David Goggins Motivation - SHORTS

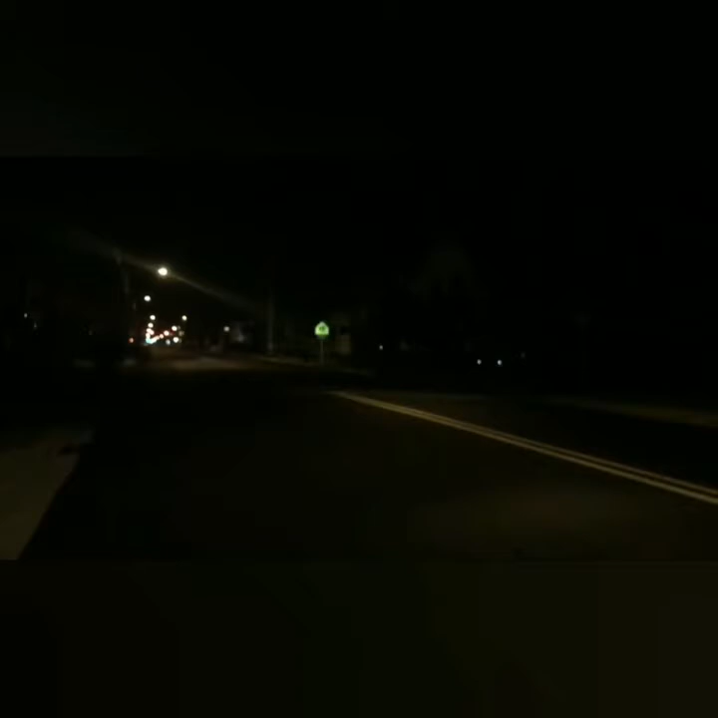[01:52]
If you pan over here, it's the same thing. Not a car or a person in sight. People want to know where I find my strength at, where I get my strength.